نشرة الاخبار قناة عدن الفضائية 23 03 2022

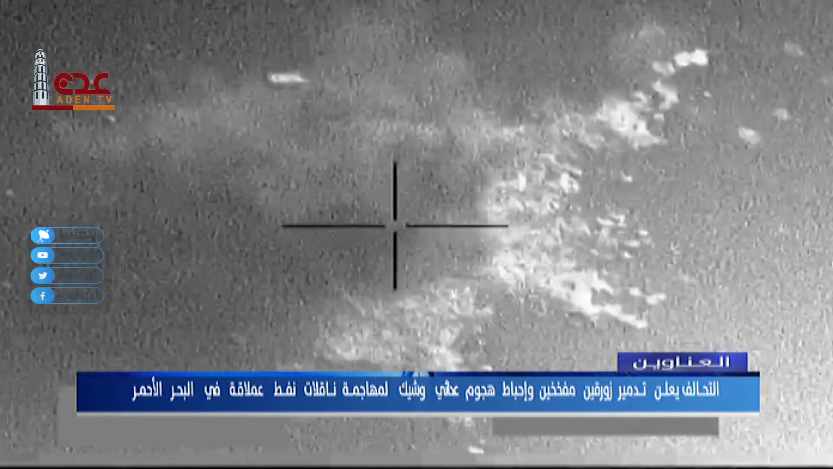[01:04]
التحالف العربي يعلن تدمير زورقين مفخخين وإحباط هجوم عدائي وشيك لمهاجمة ناقلات نفط عملاقة في البحر الأحمر.